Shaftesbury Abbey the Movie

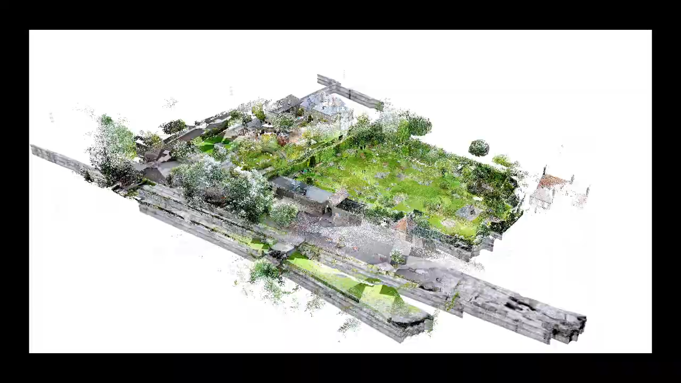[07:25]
created a highly detailed three-dimensional scan of the above-ground structures.